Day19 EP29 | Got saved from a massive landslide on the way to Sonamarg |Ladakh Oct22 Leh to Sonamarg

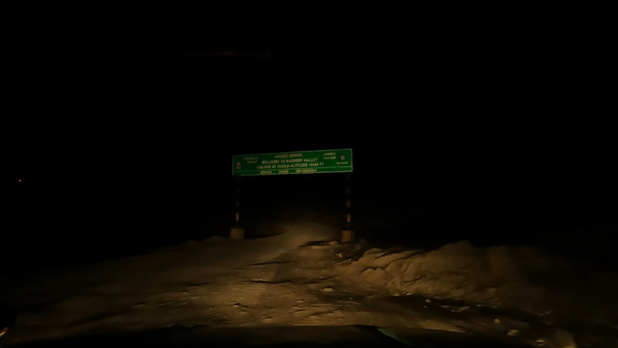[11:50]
कुछ ही देर में जोजिला टॉप पहुंचने वाले हैं। 5.5 किलोमीटर है यहाँ से,
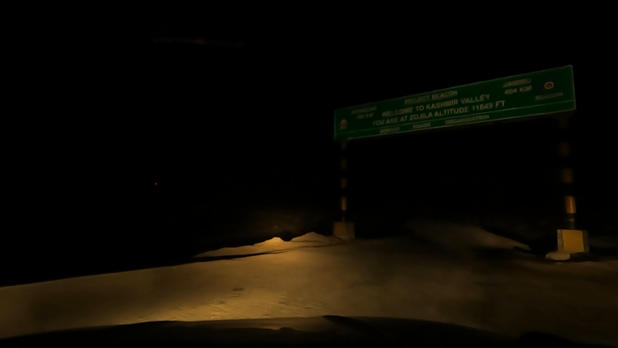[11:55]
और जोजिला का जो ट्रेडमार्क रास्ता है पत्थर वाला वो शुरू हो गया है, और स्नोफॉल भी दिखाई दे रहा है।